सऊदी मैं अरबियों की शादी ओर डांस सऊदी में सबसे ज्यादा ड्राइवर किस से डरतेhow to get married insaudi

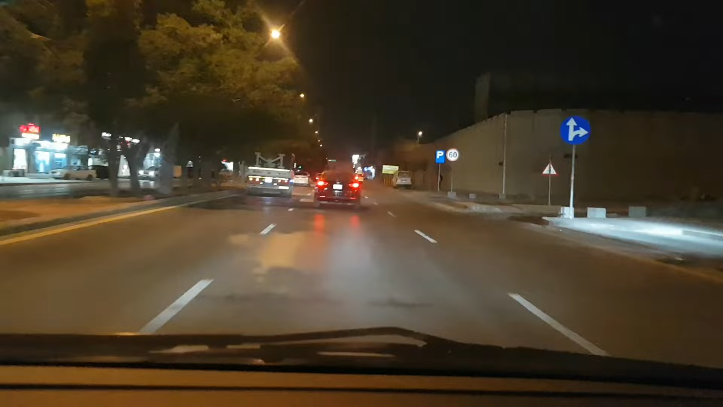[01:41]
तो दोस्तों ये इशारा है, हम इशारा पे दोस्तों अपनी गाड़ी को करते हैं यहीं पे खड़ी, क्योंकि इशारा रेड है आप देख सकते हैं।
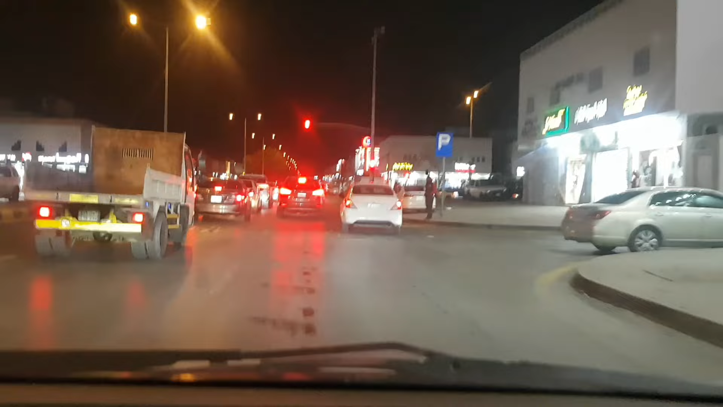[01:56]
जब ये ग्रीन होगा दोस्तों तो हम यहाँ से निकलेंगे,